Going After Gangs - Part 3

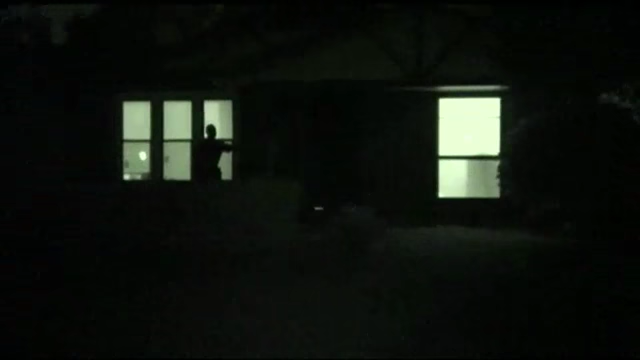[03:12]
From there, officers then head to another home on the northeast side to serve a warrant.
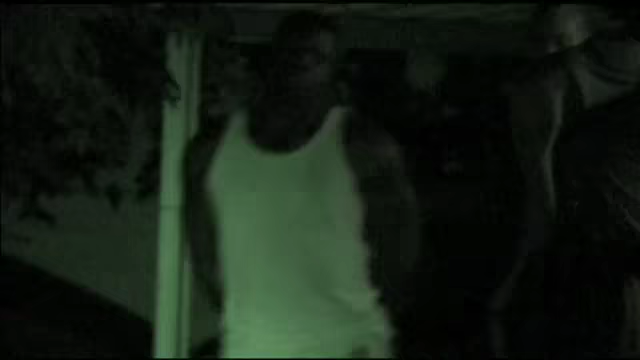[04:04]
Inside, Emmanuel Hemphill is arrested along with another man that was wanted for parole violations.
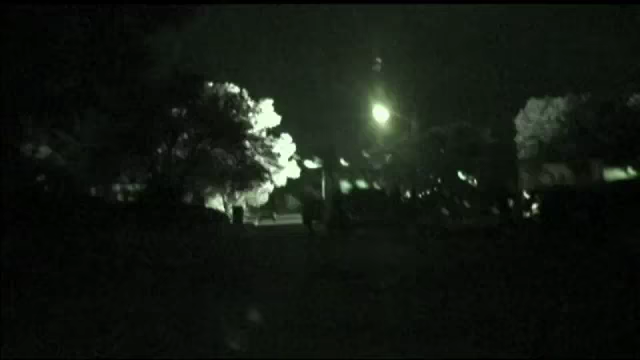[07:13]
Two nights before the end of the operation, the gang unit heads to Hastry with the SWAT team.
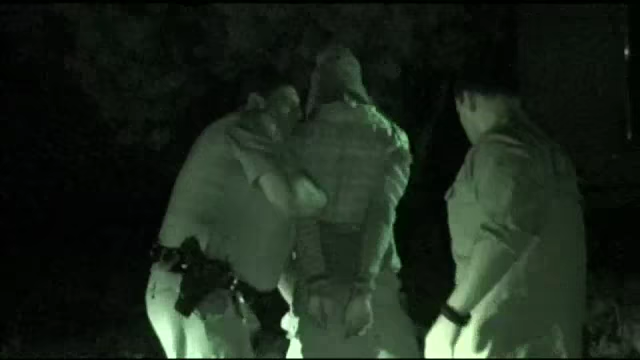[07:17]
The house they will enter is believed to be a trap house where they've seen drugs being sold.